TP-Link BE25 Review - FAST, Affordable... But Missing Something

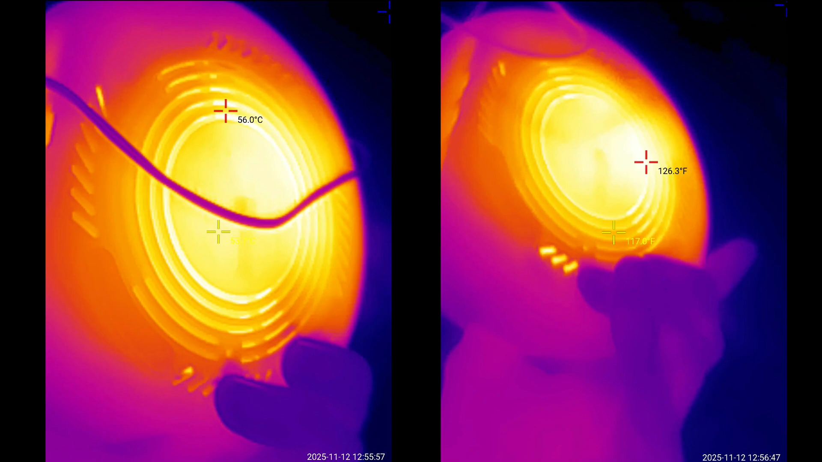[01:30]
So while running my usual tests, I checked if the units got hot.
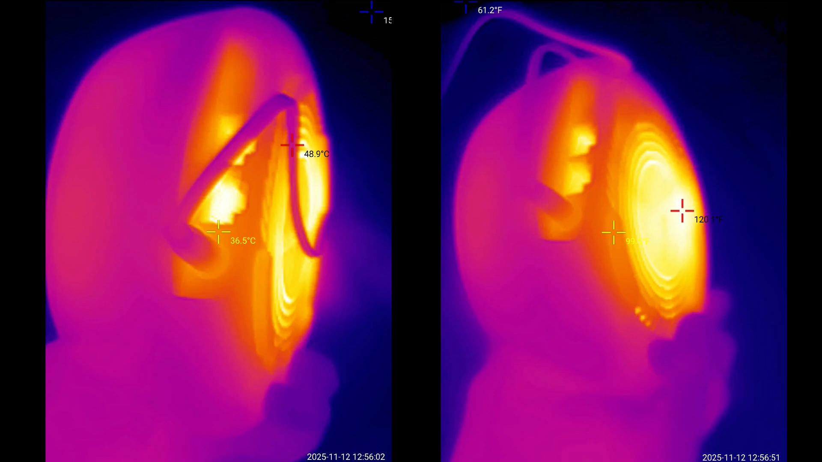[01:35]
But they were just warm, and to see the actual temperature, I relied on a thermal camera. You can see for yourself the actual temperature of the